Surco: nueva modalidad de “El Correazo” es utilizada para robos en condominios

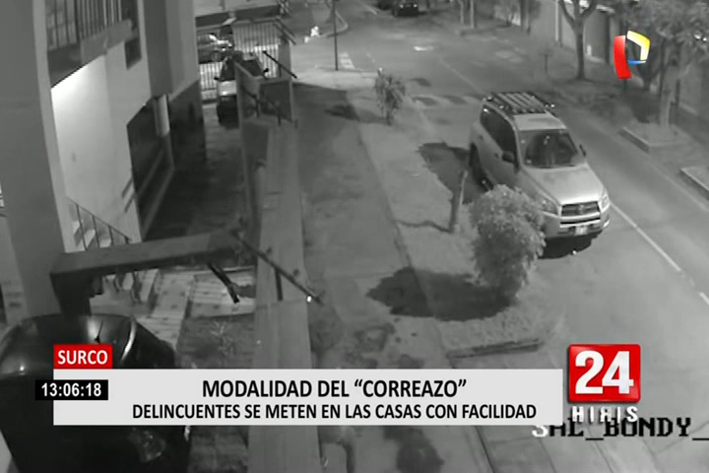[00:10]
de la noche para hacer posible el accionar de estos malhechores. Eran las tres y cuarenta y seis de la madrugada del último martes cuando estos dos hombres se acercan hasta este condominio en Surco. Inspeccionan con disimulo y tras estudiar su modo operandis salen de la escena.